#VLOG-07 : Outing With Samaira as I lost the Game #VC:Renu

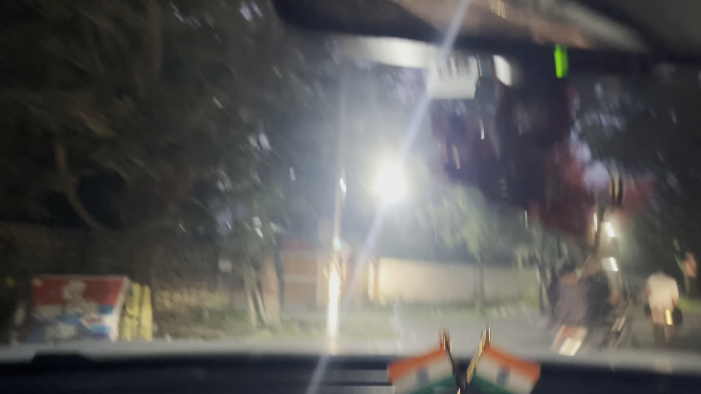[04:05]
बहुत सारे कैफे हैं, अभी हम उधर जाएंगे।
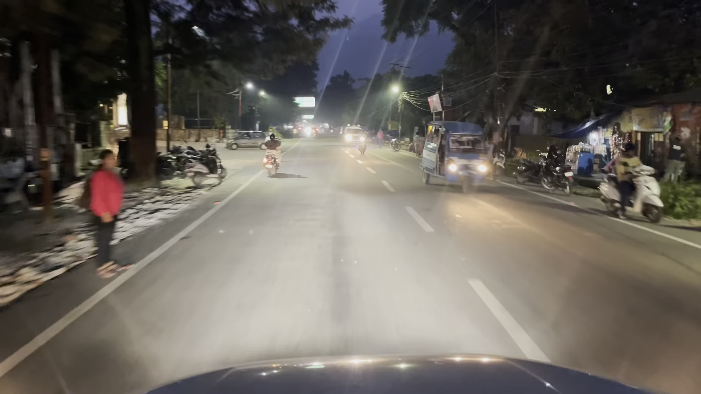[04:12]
तो गाइस हमने हिट कर लिया है मसूरी रोड, ओल्ड मसूरी रोड इनफैक्ट,
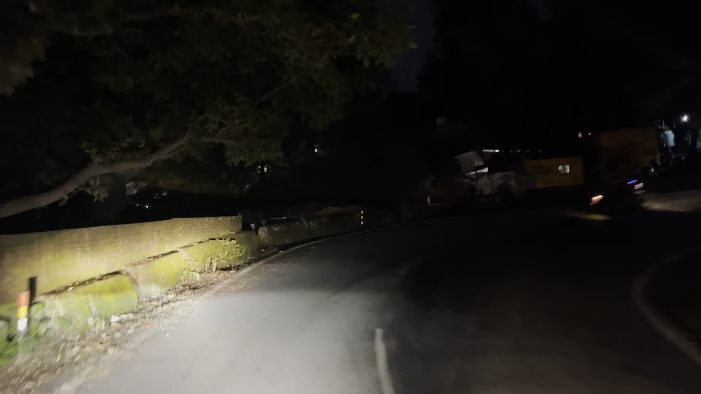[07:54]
ये है ब्यूटी इस जगह की यार, बहुत ही सुंदर जगह है ये,
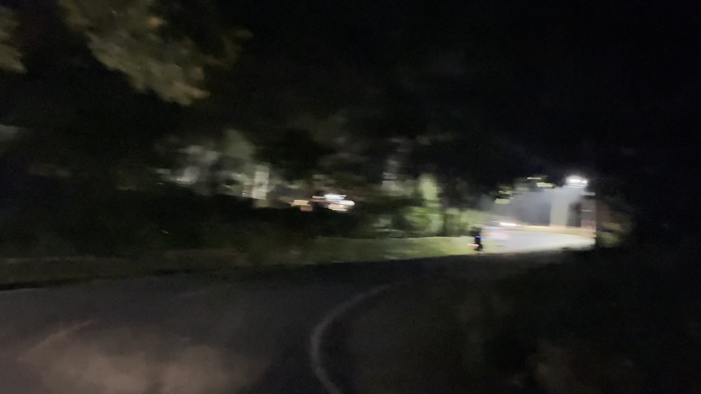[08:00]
देखो कितने ट्रीज हैं, ऐसा लगता है पूरा कैनवस है ट्रीज का। वाव